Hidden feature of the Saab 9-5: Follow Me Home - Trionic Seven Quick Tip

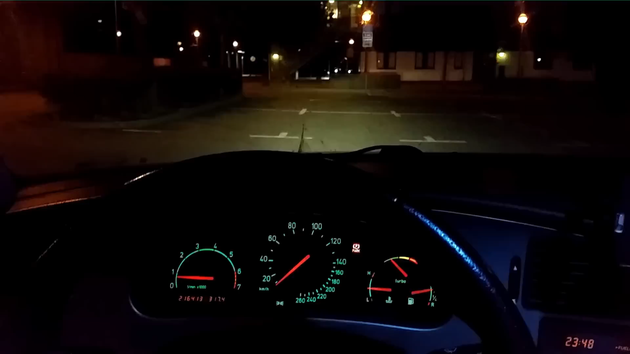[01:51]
So the car is running. The Xeon lights are enabled.